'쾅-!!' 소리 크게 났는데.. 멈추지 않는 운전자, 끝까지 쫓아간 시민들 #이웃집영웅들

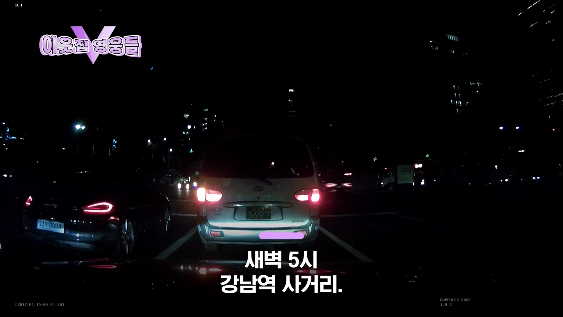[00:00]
새벽 5시 강남역 사거리. 자회전하던 오토바이가 신호를 무시하고 달리던 검은색 외제차를 피하려다 넘어집니다. 하지만 이 차량은 오토바이 운전자 위를 그대로 지나쳐 달아납니다. 이를 지켜보던 시민이 달아나는 차량을 뒤쫓기 시작합니다. 곧 다른 시민까지 합세해 시작된 추격전.